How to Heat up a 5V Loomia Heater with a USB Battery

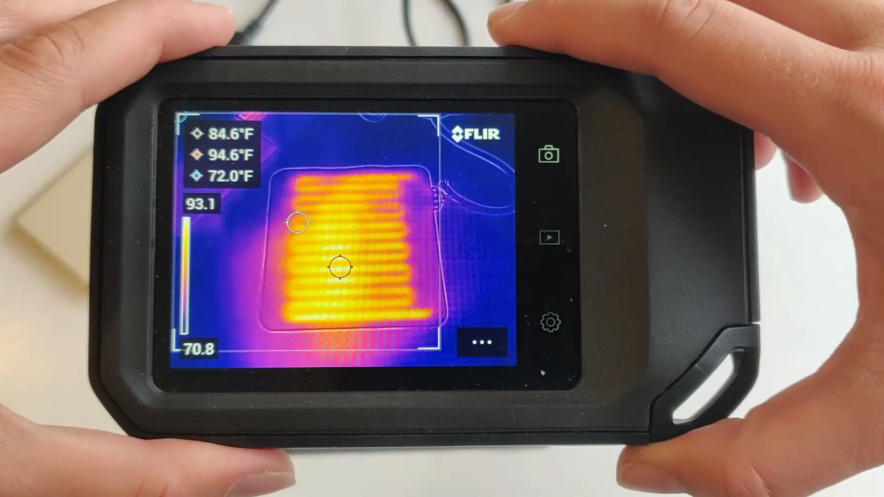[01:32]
On screen: max 94.6°F, min 72.0°F
The heater warms up quickly with tangible heat within 60 seconds and top heat after 2 minutes.